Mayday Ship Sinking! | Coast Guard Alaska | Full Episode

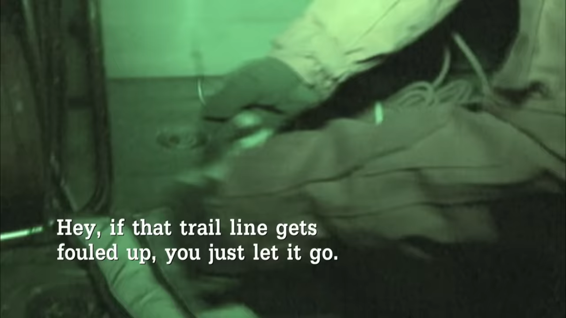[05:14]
Hey, if that trail line gets fouled up, you just let it go. Roger.
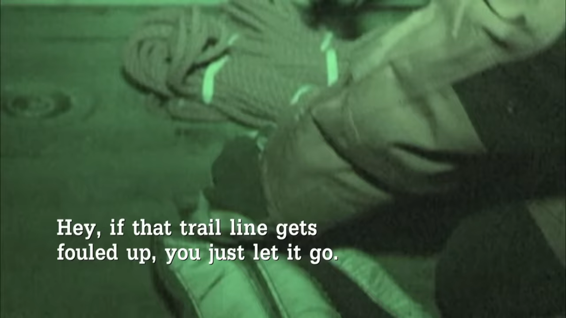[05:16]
There's a lot of snag hazards and really strong winds, so this is a high risk 100 evolution, feet.
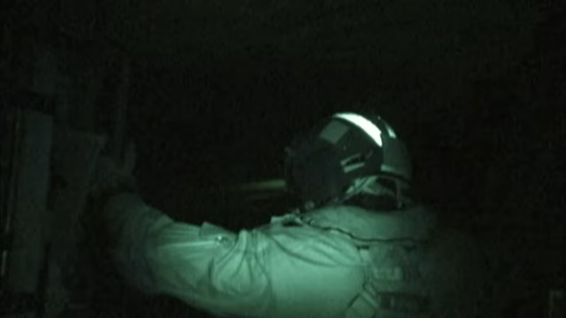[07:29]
Keep in mind, during this whole evolution, the wind's blowing, and it's got to be about negative 30 degrees with the wind chill.
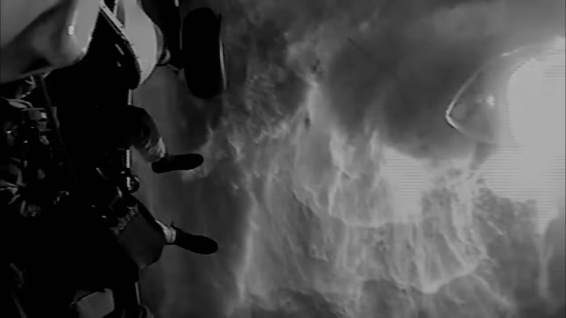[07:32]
My face was completely frozen, and my hands were getting pretty numb. We were about 50 feet from the vessel, and the helicopter was getting thrown around violently, up and down, backwards and forwards.
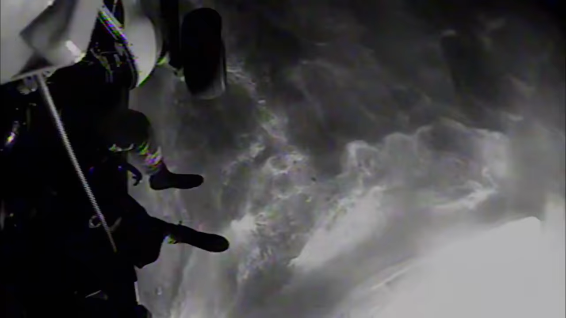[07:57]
It's a toll on your body. I'm sure I was white as a ghost. We're not gonna be able to hold a good enough hover for this, sir.
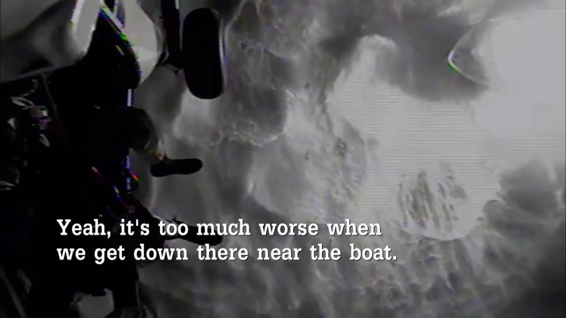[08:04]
Yeah, it gets too much worse when we get down there near the boat. He's gonna be all over the place, and he's gonna be way at risk for that.
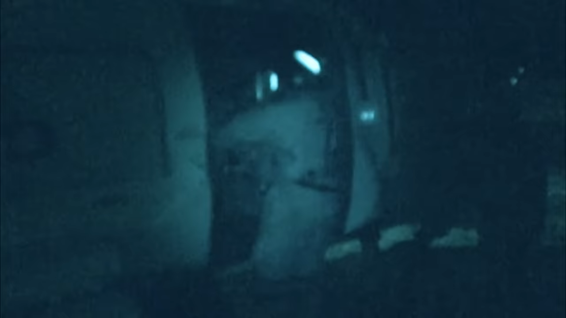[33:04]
When we took off, it was still nighttime, still dark. The big thing, though, for my crew in particular was we knew we would be arriving on scene with some daylight hours.